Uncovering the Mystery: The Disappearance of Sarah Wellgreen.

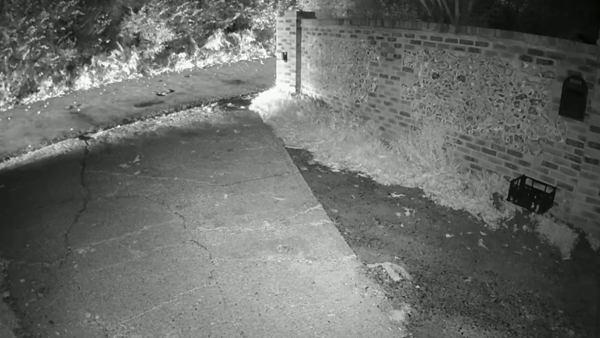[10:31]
just ben's behavior that was suspicious when sarah's older sons wanted
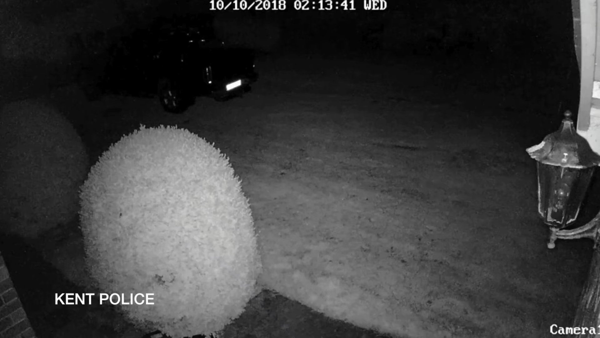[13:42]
the investigators many surprising details firstly the recording showed that no one came to sarah's house that evening or night no one left the house either at least through the front door which was covered by the camera the second piece of information from the recordings was that ben always parked his car in the same spot in the well-lit parking area in front of the house
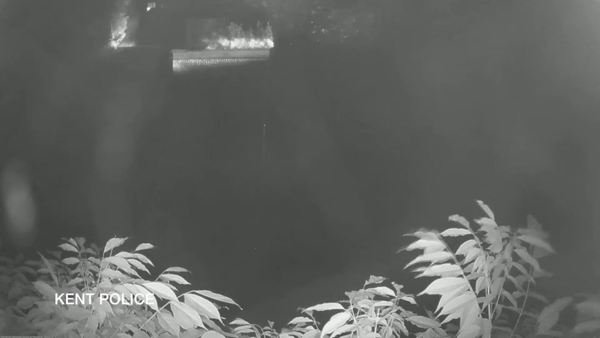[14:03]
on october 9th he parked his car elsewhere he left it behind the house